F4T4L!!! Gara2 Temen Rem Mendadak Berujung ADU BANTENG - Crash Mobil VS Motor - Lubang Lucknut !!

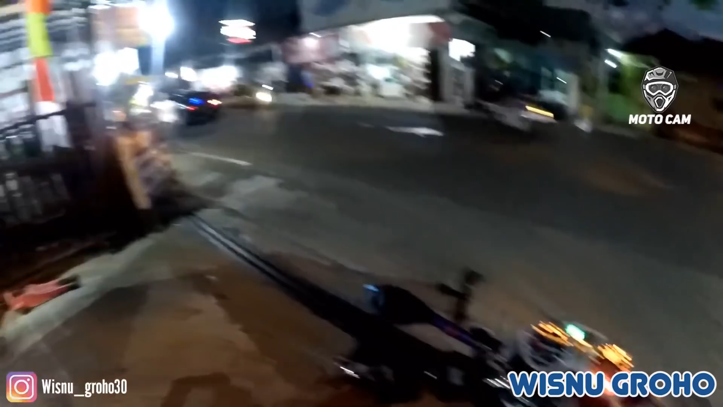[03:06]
Jadi pas ini nabraknya gue lihat tapi nggak ngerekam anjir.